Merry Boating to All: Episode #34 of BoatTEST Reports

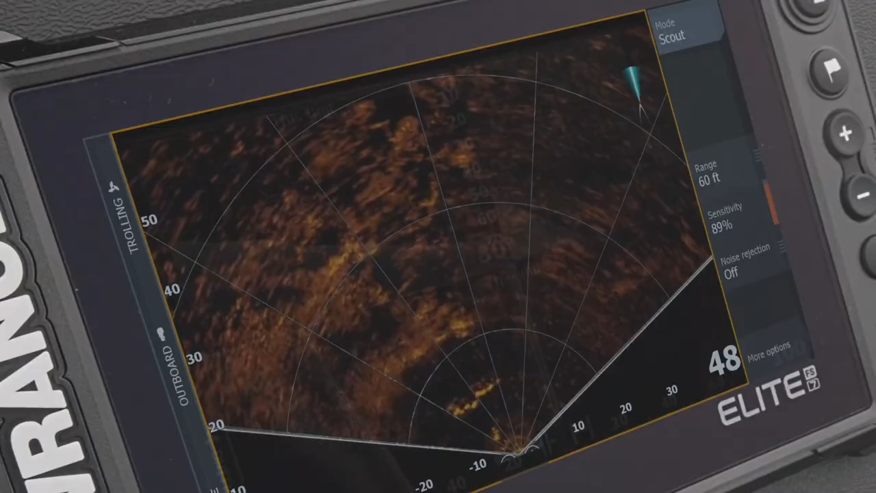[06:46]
Its new Active Target Live Sonar gives anglers live action views of fish moving in and around structures.
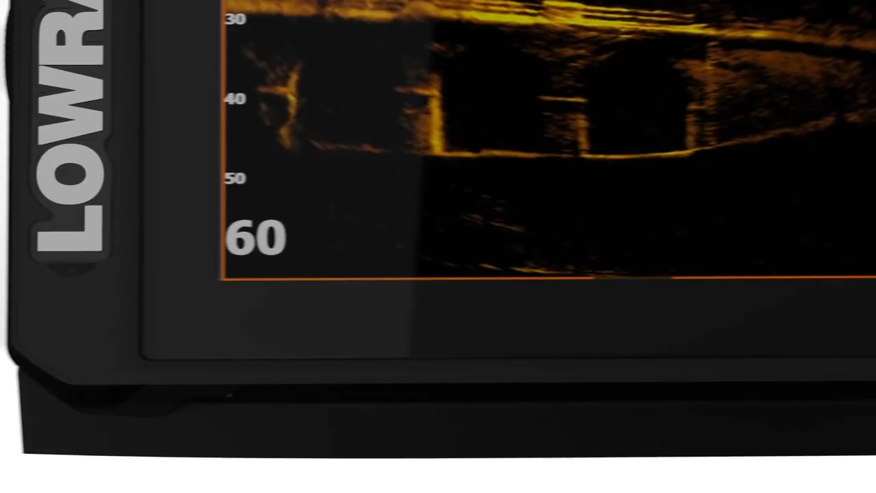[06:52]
Active Target can be set to 3 viewing options, forward, down, or scout.